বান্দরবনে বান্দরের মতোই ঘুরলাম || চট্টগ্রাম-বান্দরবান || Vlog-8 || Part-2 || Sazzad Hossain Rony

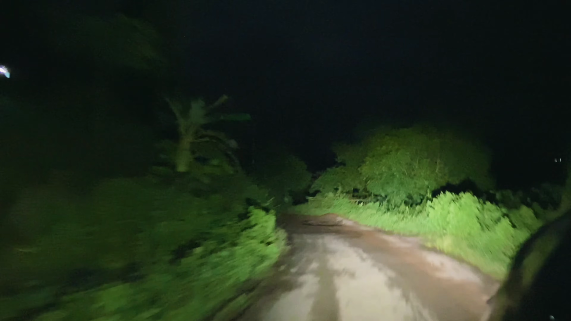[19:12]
তো নাইট ভিউটা ভালোই লাগতেছে বাট কয়েকটা জিনিস খুবই প্যারাদায়ক একটা রাইডারের জন্য এই টাইমটাতে লাইক
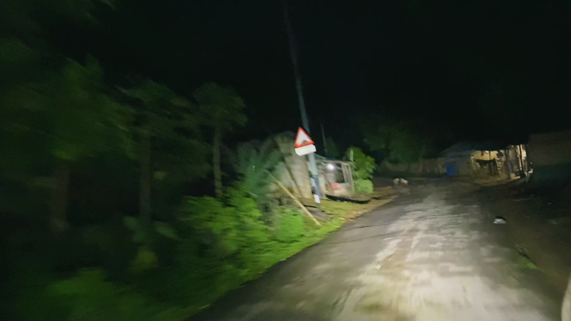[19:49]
একটা ভিড় নামবো নামার পরে একটা ইজি স্পিড তাই যে এখানে পাহাড়ের থেকে নামলাম নামার পরে যে একটা স্পিড ব্রেকার এইগুলা